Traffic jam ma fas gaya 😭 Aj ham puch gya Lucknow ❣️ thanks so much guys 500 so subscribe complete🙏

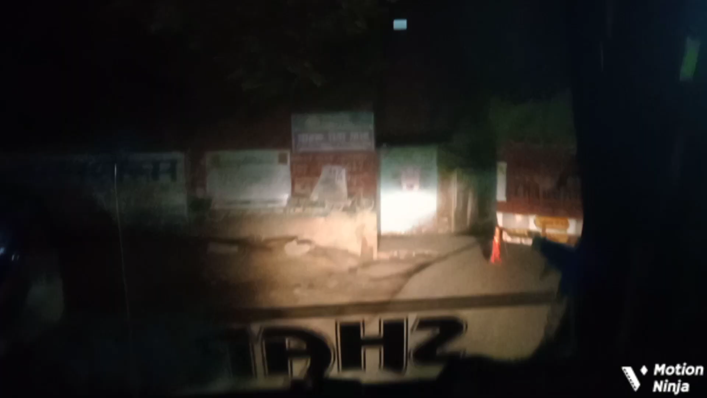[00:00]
ऐसी जगह में फंस गए ना मच।
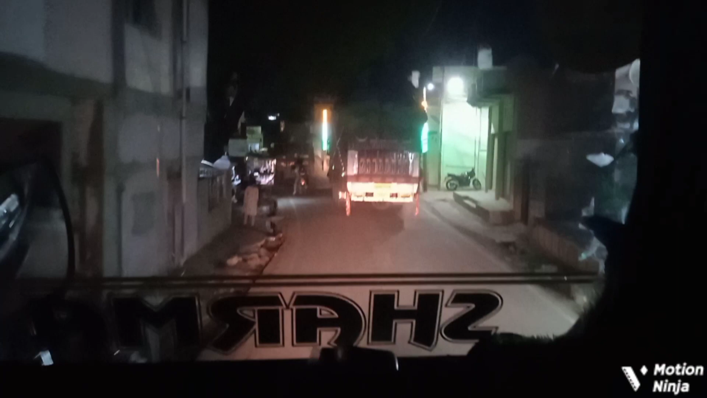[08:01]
गाइस इधर देख रहे हो कौन सी जगह में आ चुके हैं हम, इधर बिल्कुल सिंगर रोड है,
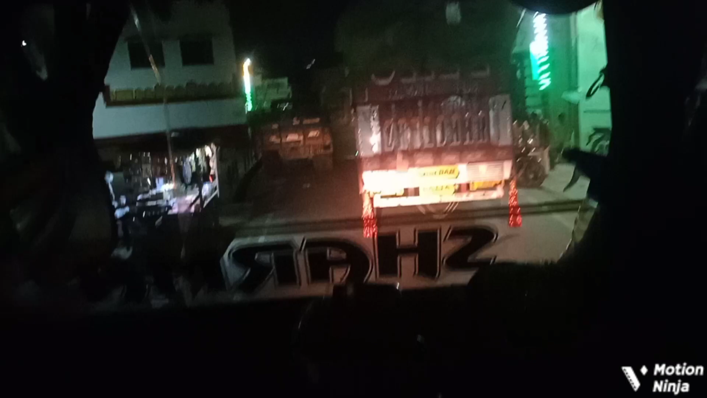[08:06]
उधर से गाड़ी आएगी तो गाड़ी निकालनी कैसे, वही मुश्किल है इधर हो रही।
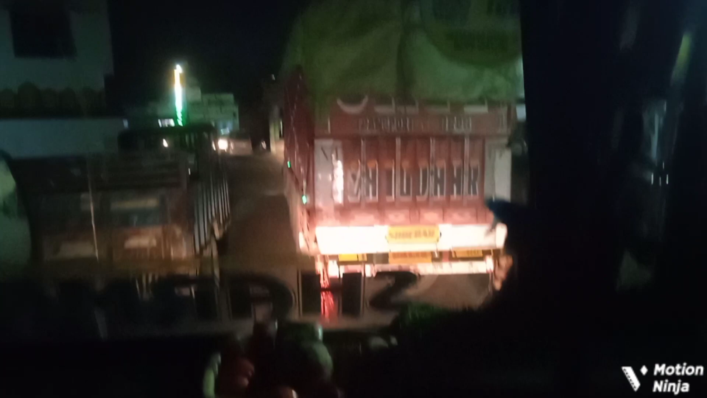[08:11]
ये देख लो आगे वाली गाड़ी, तो ये देखो उधर से कोई गाड़ी आ गई तो पास कैसे लेनी वो समझ नहीं आ रही।
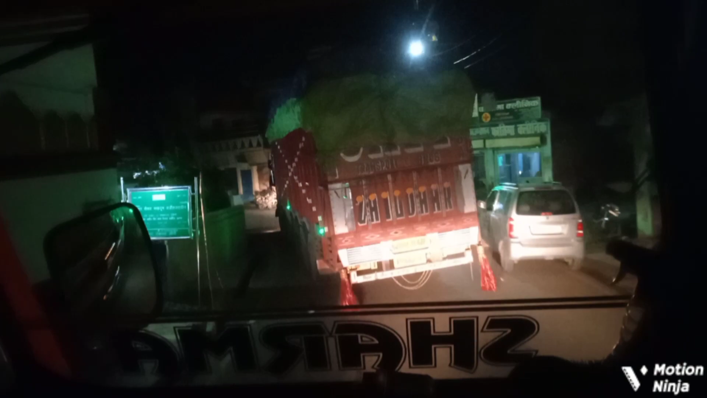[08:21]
अब रब करेगी उधर से कोई गाड़ी ना आए, वो आ गई तेज।
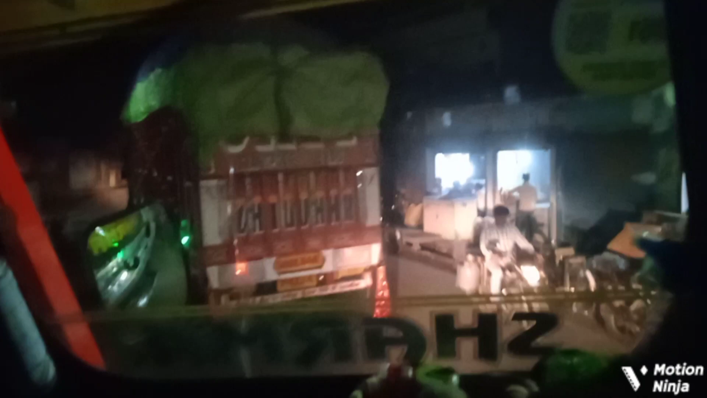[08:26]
ये देख लो बिल्कुल फिक्स रोड है, देख लो
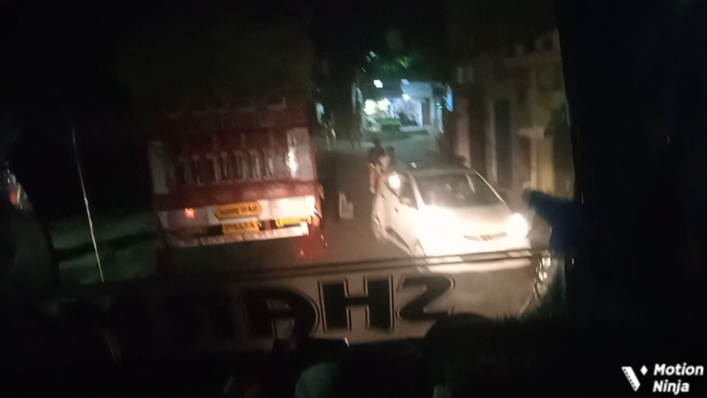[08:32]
ये ऐसी जगह में फंस गए ना हम आज।